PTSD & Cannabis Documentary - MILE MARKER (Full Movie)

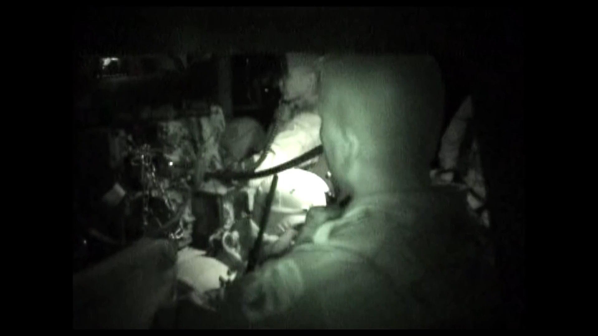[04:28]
So they left me with a small handheld, you know, Sony kind of camera.